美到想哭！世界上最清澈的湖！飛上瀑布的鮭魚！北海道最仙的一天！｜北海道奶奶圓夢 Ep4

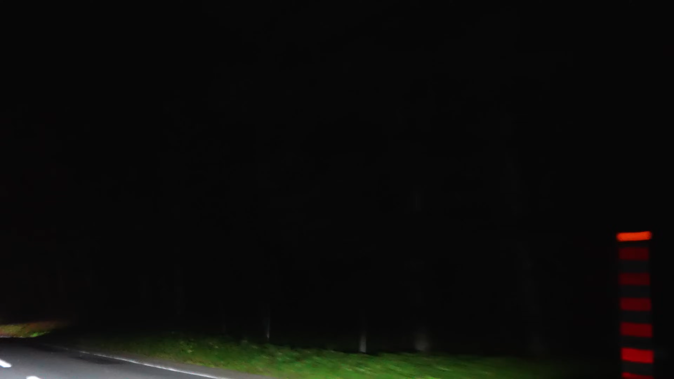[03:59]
姑姑看到一只了，姑姑看到一只了，走掉了。 在哪里？在哪里？ 姑姑通报太慢了，等下打断他的腿。 我们现在平安到达了我们后天原本预计到的第一天，